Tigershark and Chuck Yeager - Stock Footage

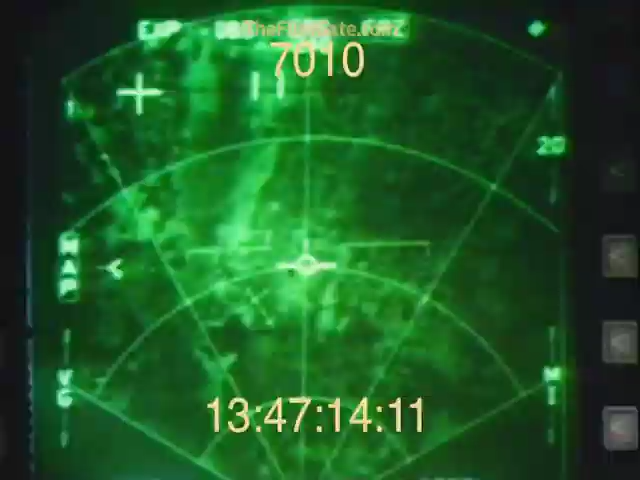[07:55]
increasing your chances for surprise and survival.
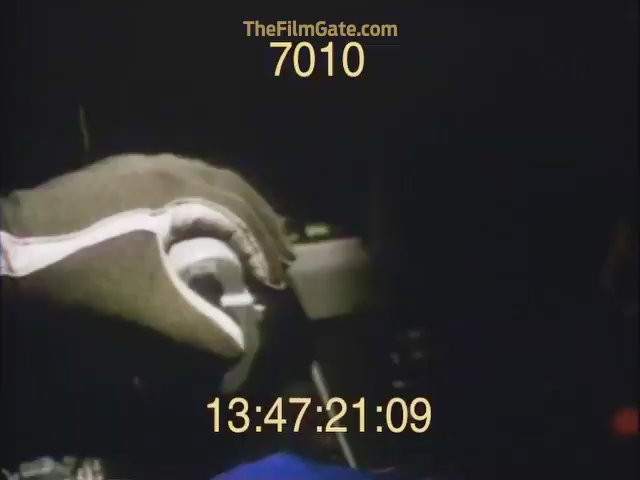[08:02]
A single switch calls up weapons release programs, stored prior to takeoff.
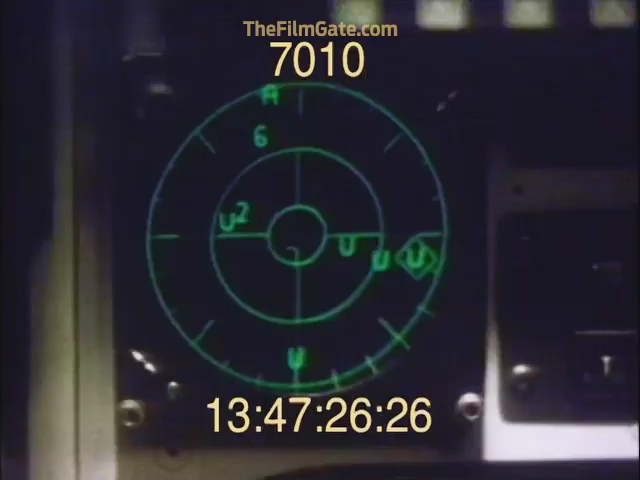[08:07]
A conformal countermeasure system, chap flare,
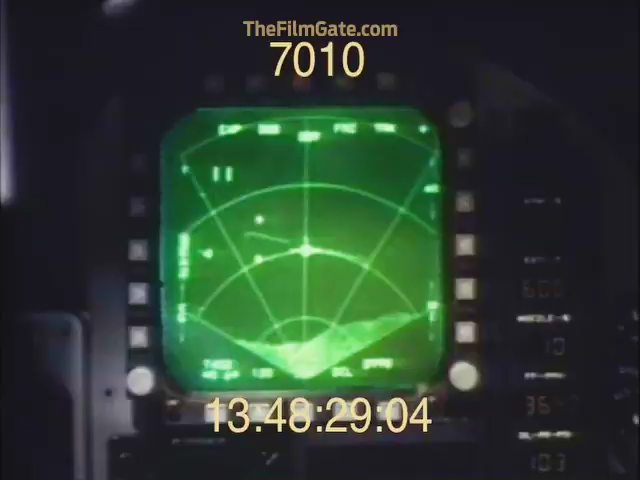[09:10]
With the F-20 radar's Doppler processing mode in C-2 operation, vessels in rough sea states are shown on a clutter-free display. With the freeze and moving target modes, you increase your chances for surprise by firing a harpoon missile from over the horizon.